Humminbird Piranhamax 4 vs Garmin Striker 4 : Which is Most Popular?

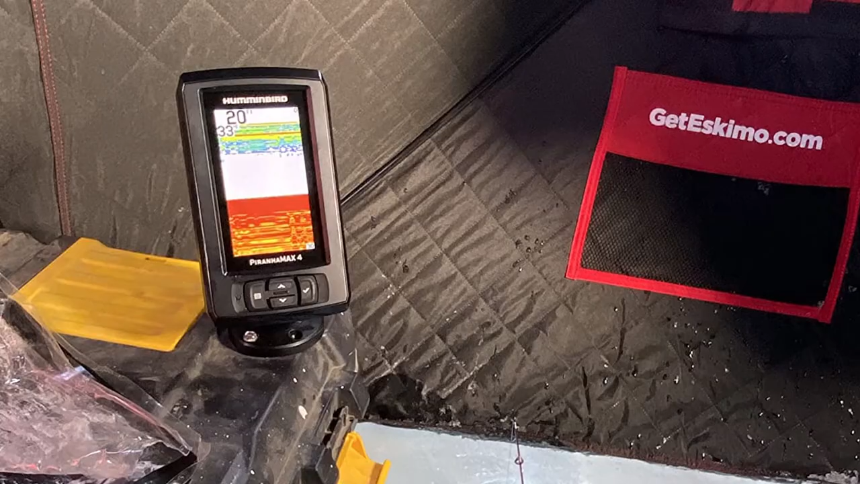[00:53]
There are some important differences between the Humminbird Pernhan X4 VS Garmin Striker 4.
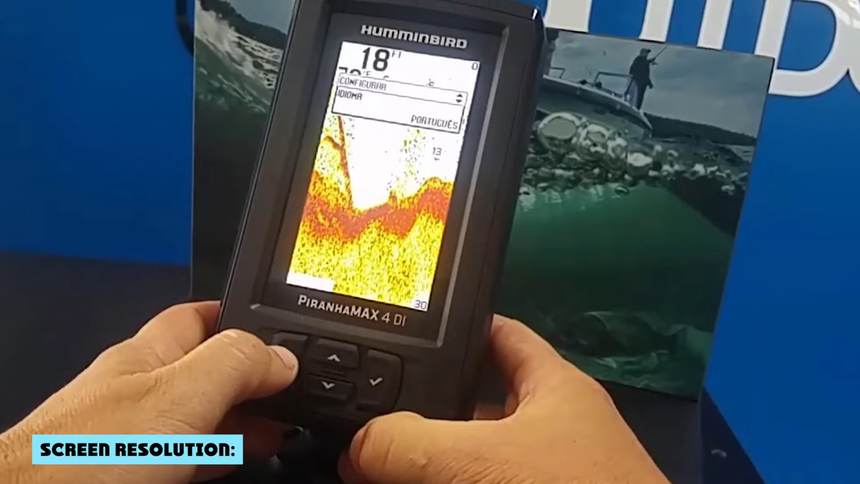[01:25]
The Humminbird has 272x for 180 pixels of screen resolution while the Garmin has 320x for 180 pixels.
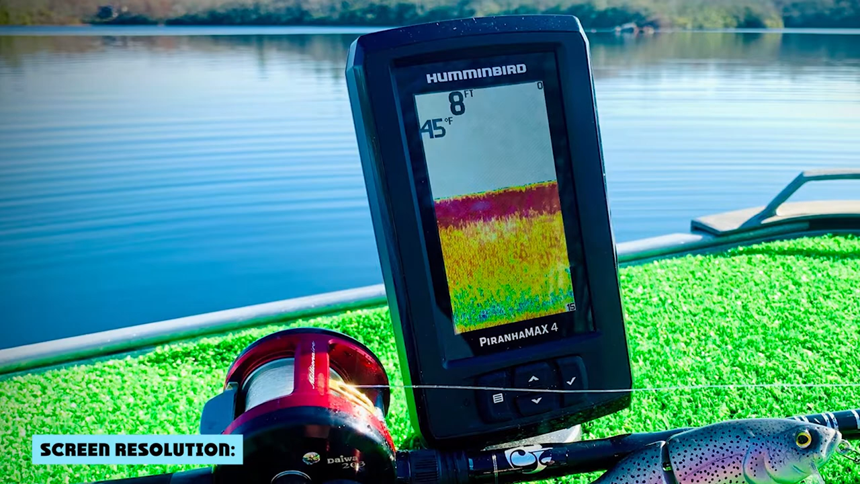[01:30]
On screen: depth 8 ft, water 45°F
Once again, in a side-by-side comparison, the higher resolution is going to look better.
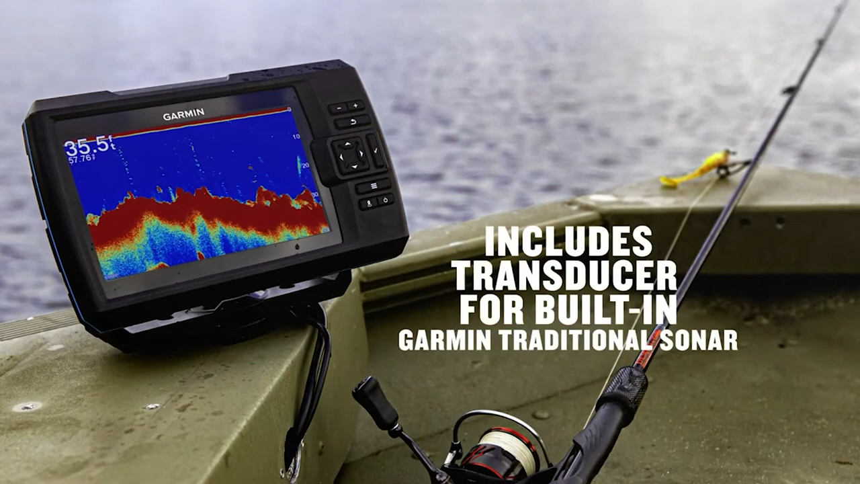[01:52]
On screen: depth 35.5 ft
However, the Garmin Striker 4 gives you the option to add a chirp transducer, which will give you better images and more accurate fish readings.
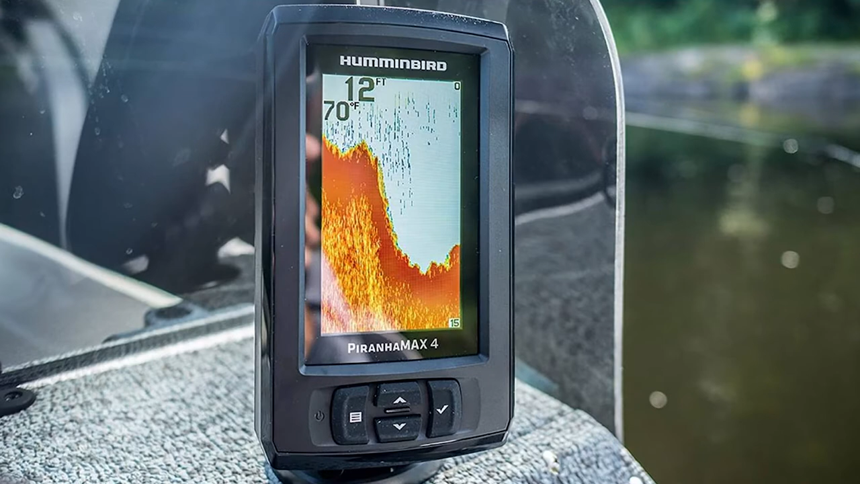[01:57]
On screen: depth 12 ft, water 70°F
The Striker 4 has the split-screen functionality and ability to split the screen in multiple ways,
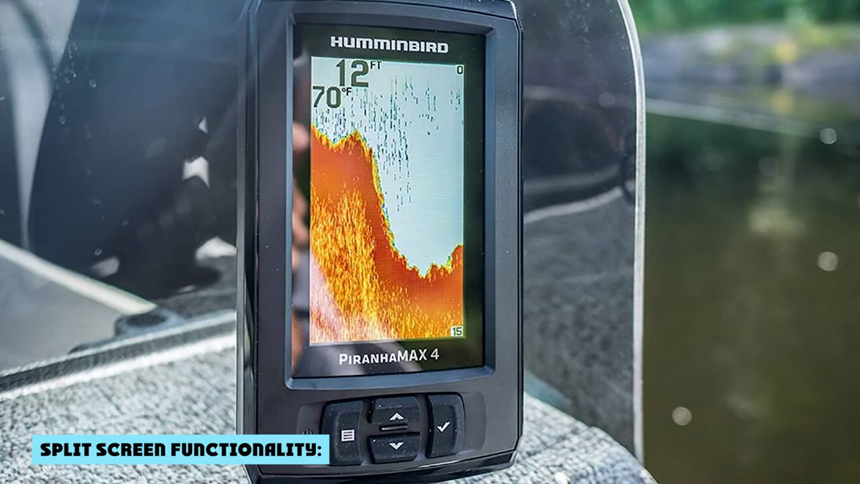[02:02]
On screen: depth 12 ft, water 70°F
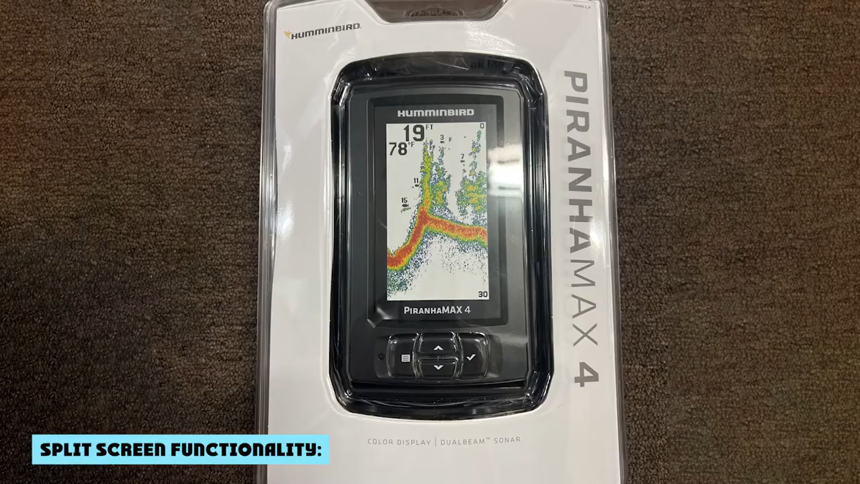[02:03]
On screen: depth 19 ft
while the Pernhan X4 does not have any split-screen functionality. It makes the Striker 4 more desirable than the Pernhan X4.
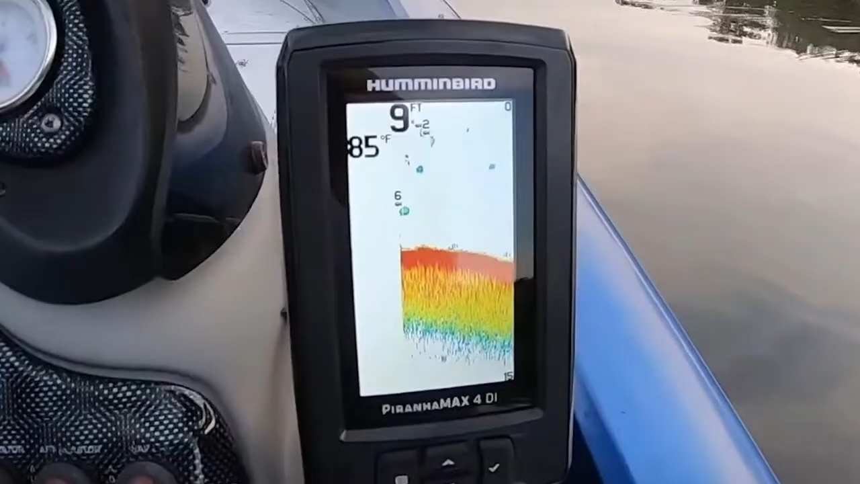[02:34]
On screen: depth 9 ft, water 85°F
which gives you a much more accurate and detailed understanding of what's going on in the water beneath your boat.
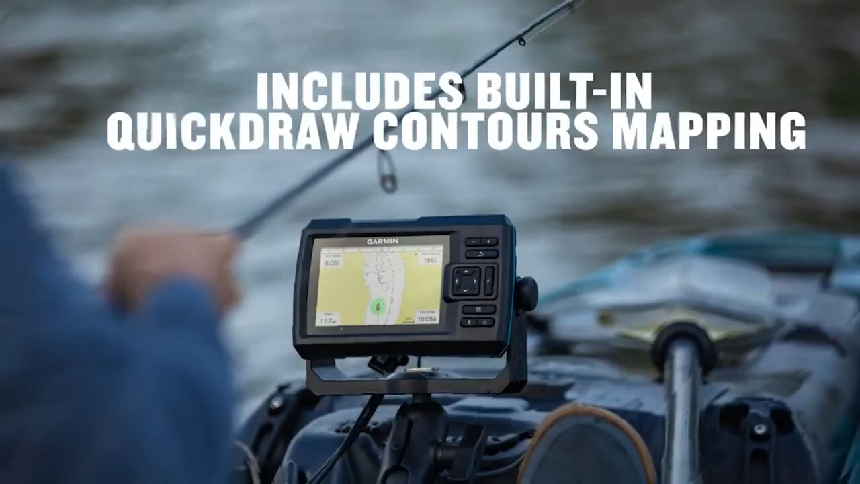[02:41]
Humminbird comes with dual frequency sonar capability, which gives you the ability to track down the structure and bottom composition as well as fish. Meanwhile, Garmin Striker 4 has clear VU and side VU scanning sonar that allows you to scan out to 1600 feet.
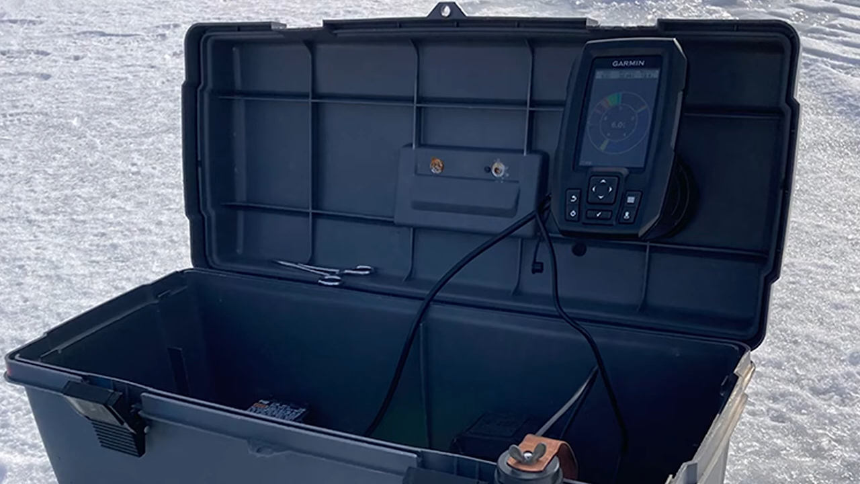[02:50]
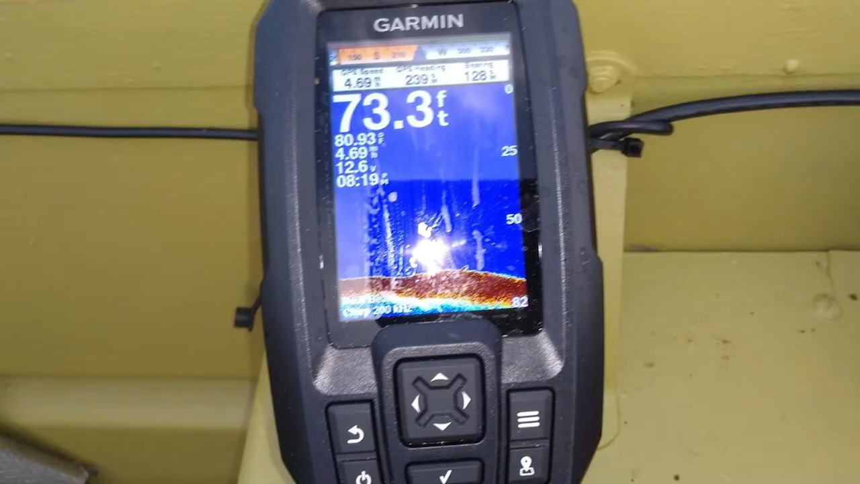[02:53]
On screen: depth 73.3 ft
Ideally, this implies that the transducer transmits two pulses at the same time, one narrow and focused, and one broad with less detail.
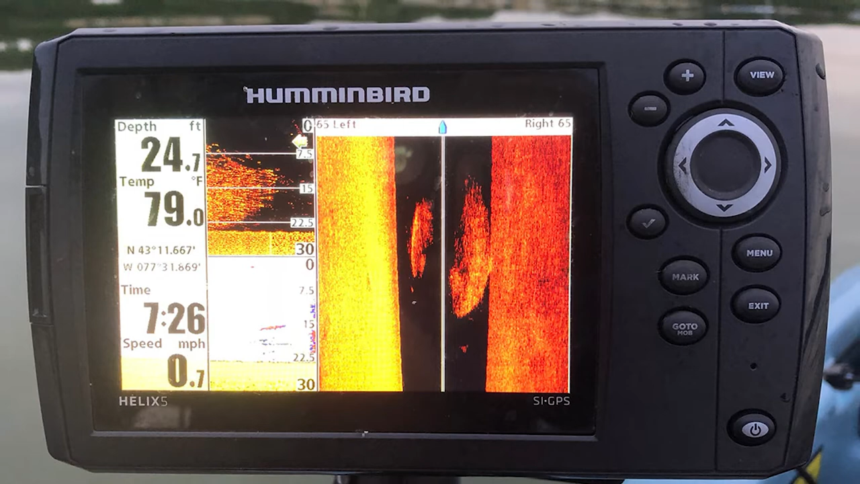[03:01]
On screen: depth 24.7 ft, water 79.0°F, speed 0.7 mph
The Striker 4 has a chirp transducer, which improves signal resolution and provides more information and clarity.
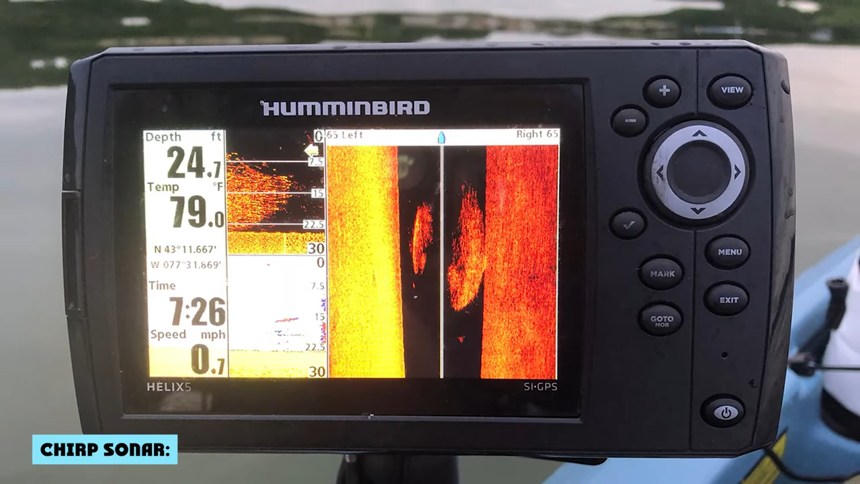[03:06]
On screen: depth 24.7 ft, water 79.0°F, speed 0.7 mph
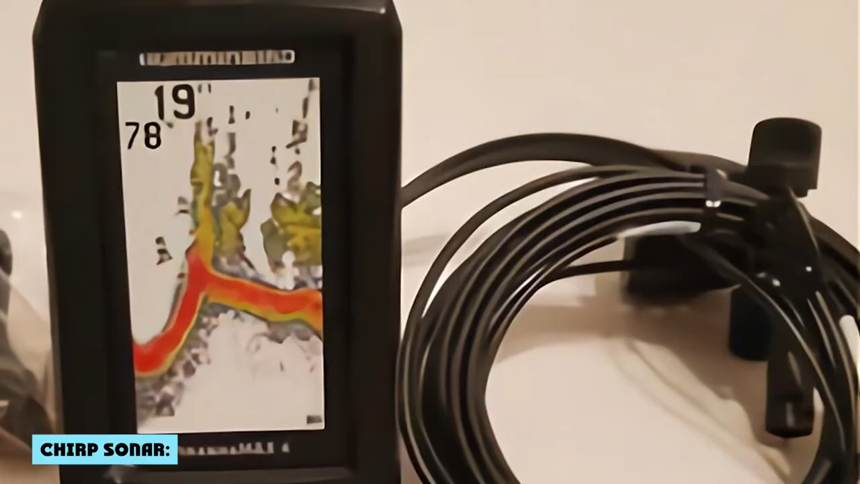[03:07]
On the other hand, the Pernhan X4 uses only standard sonar that doesn't offer as much detail as Striker 4.